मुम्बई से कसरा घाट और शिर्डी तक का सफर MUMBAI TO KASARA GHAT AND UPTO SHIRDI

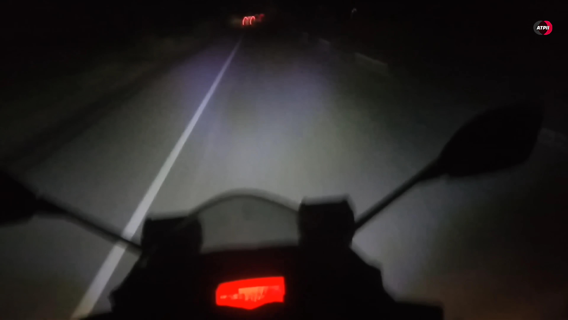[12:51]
कसारा और नासिक पहुँचते पहुँचते ही अंधेरा हो गया था। और ये रात में लाइटें कितनी ज़बरदस्त रहती है गाड़ी की। और ये हम लोग पहुँच चुके हैं शिरडी मंदिर। तो वीडियो कैसा लगा दोस्तों लिख भेजिएगा।